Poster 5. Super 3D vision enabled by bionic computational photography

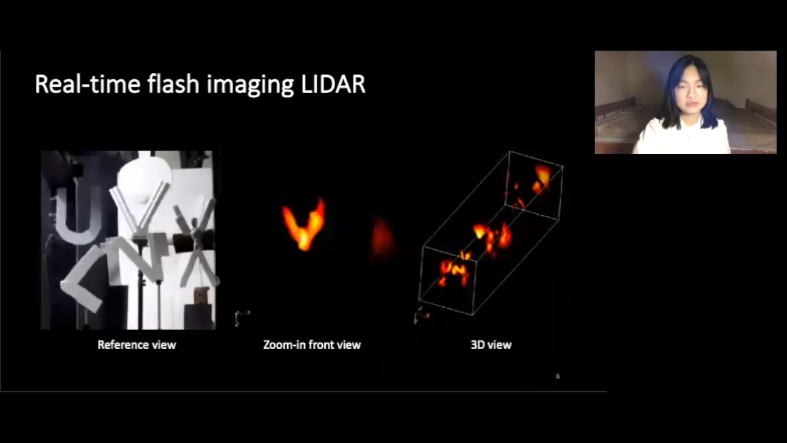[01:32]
First, in this movie, our camera is doing LiDAR imaging. It's a complex scene where the letter B is rotating. Then our camera can track through occlusion.